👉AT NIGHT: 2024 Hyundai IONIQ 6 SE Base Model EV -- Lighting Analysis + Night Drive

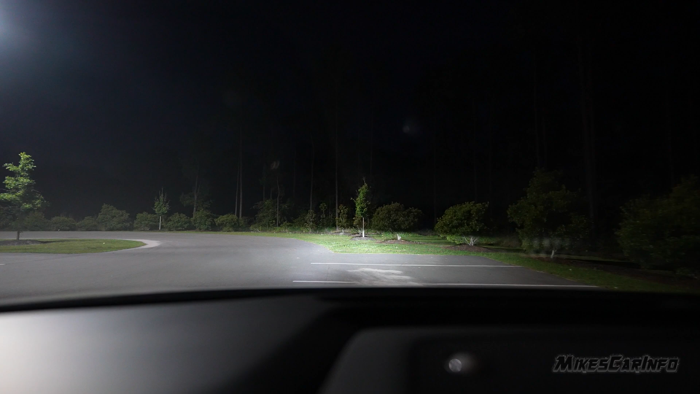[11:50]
So you can see as I drive, there's a cutoff there in the bushes. And there's basically like this little notch that you'll see. Let's go over here to this fence. All right, so you see that fence there, and there's like a little notch. And that is to line up with the oncoming lane.
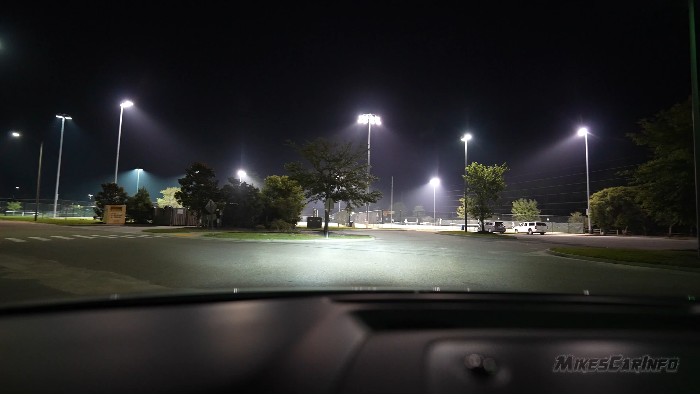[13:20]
So yeah, I prefer to have control over them so I can quickly lower and dim the high beams, which is good.